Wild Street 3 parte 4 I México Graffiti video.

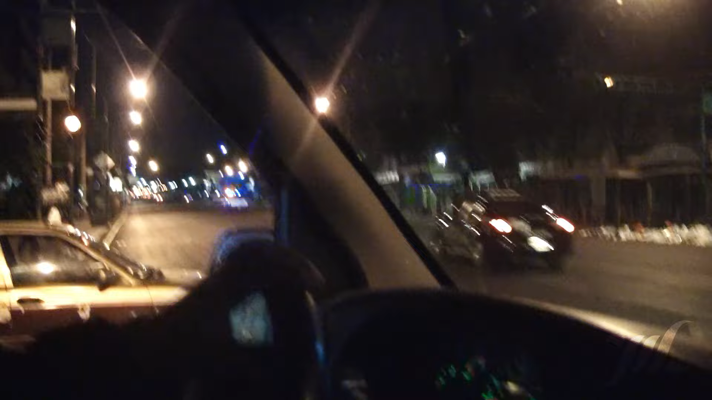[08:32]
Ah. Bueno, nos ves, güey, estamos en la avenida, güey. Los chotas nos vigilan
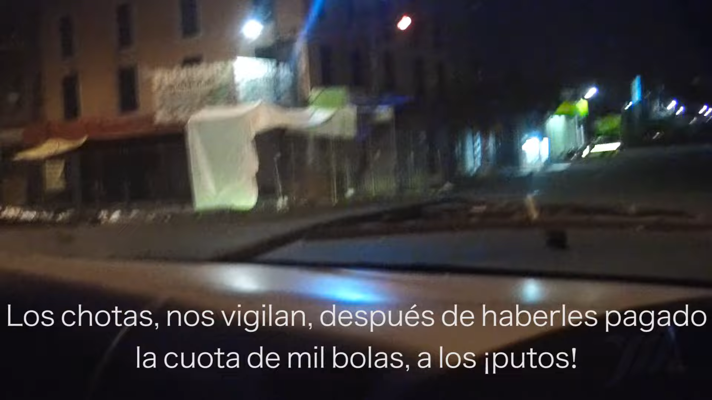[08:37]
después de haberles pagado la cuota de 1,000 bolas a los putos.